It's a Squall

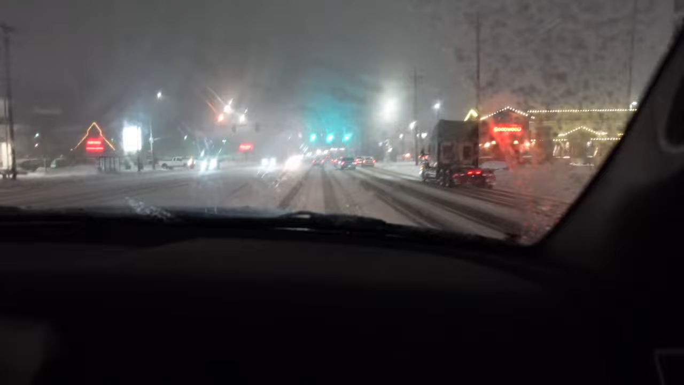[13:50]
20 minutes, right? And the roads are not very good. So, this is what a snow squall, what happens in a snow squall? In Utah. Yeah. Hazard. Intense bursts of heavy snow and gusty winds leading to blowing snow and rapidly falling visibility. Wind gusts greater than 50 miles per hour could knock down chance and flow around unsecured objects.